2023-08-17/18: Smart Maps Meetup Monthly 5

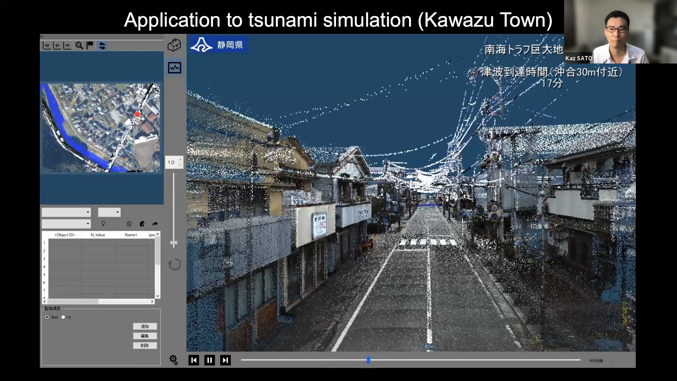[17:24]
we show inundation area and inundation height and even error arrival time and it makes people easy to image tsunami arrival
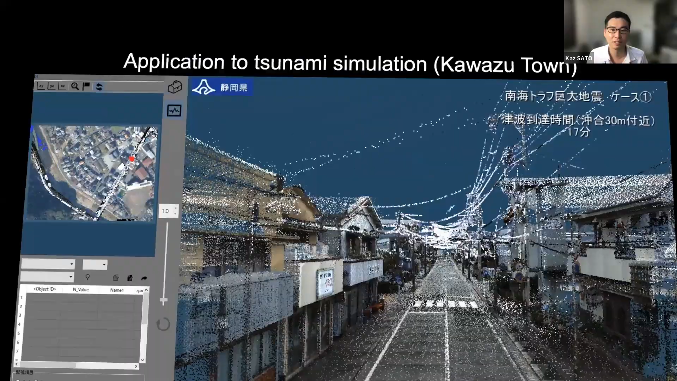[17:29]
okay most reported use case uh for game
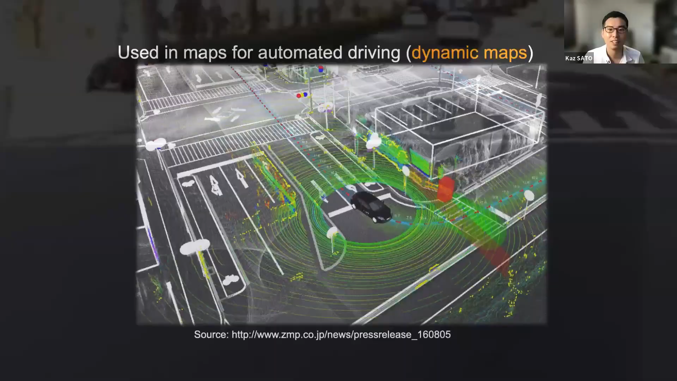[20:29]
the map for automation is called dynamic maps
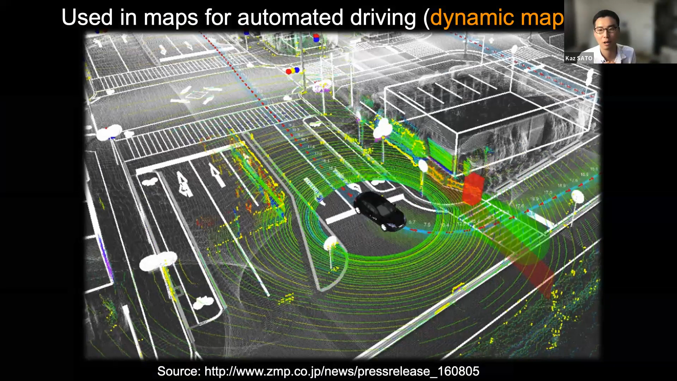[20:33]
we created dynamic maps from mms data and now we are trying to do verification test of automation called shizuka showcase project with some uh collaborators uh collaborators by uh using uh the dynamic maps
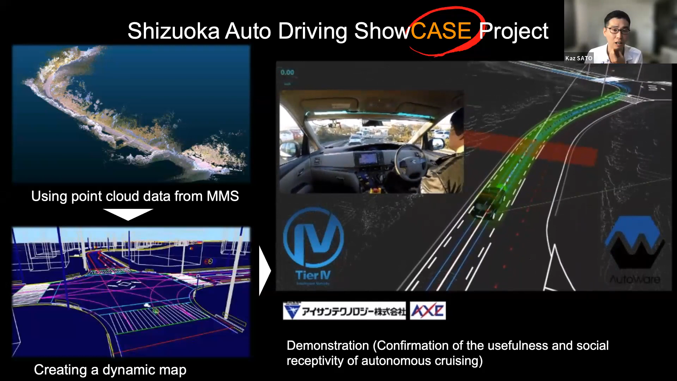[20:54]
and not only automation oh i'm sorry uh these are
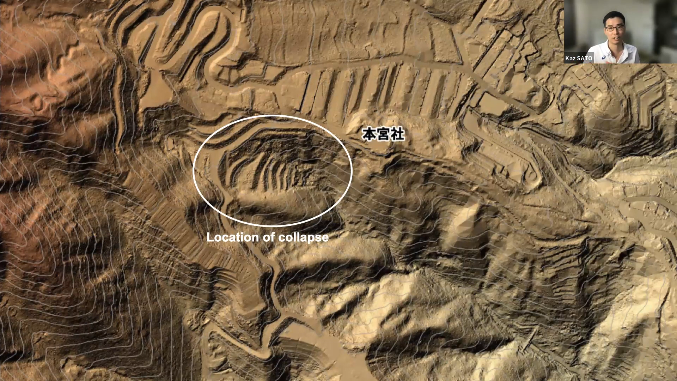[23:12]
and it is provided to emergency operation center and next step is comparing and uh calculating the volume of uh collapse this is uh before uh this is uh the before landslide data from virtual shizuka it's open later oops uh oh sorry sorry uh okay
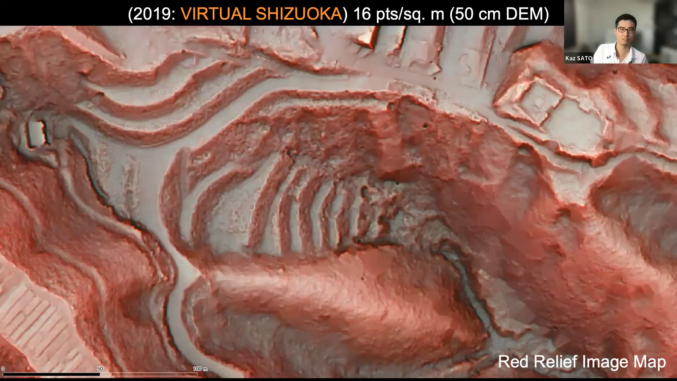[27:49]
is after you can see uh how it collapsed